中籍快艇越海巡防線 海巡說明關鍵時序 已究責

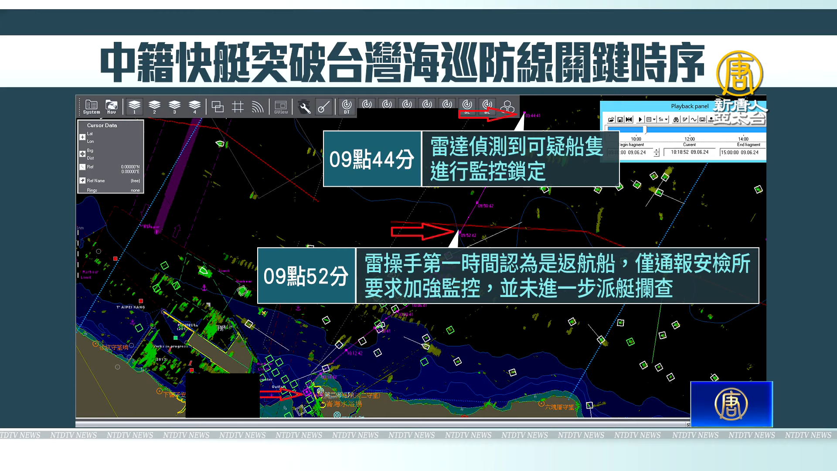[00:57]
舶仅通报安检所要求加强监控并没有进一步派艇拦查10点20分巴黎守望哨发现这不是台湾的渔船判断着快艇要禁港因此在岸上等待直到11点10分快艇靠码头安检所逮捕驾驶的中国男